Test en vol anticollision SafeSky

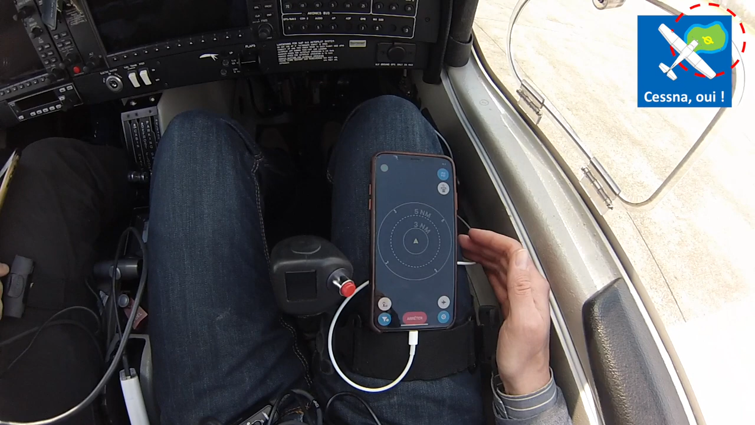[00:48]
SafeSky signale dès à présent notre présence aux autres avions et affiche les trafics sur l'écran radar dont l'utilisation est très intuitive.